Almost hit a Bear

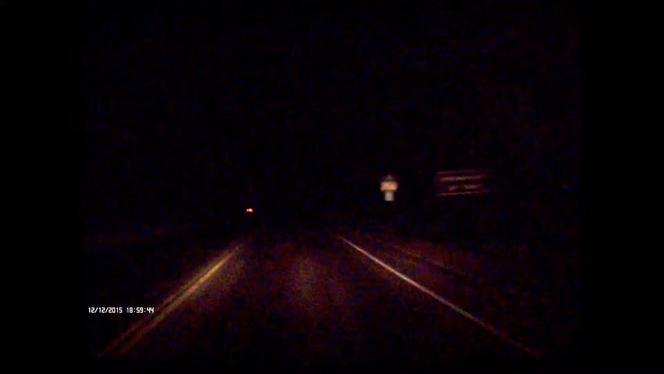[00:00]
don't know what to give you. Don't give me anything. Yeah, okay. I've been ordering stuff. Hey! Bear! It's a bear! Bear! It's a bear! Wow! Wow!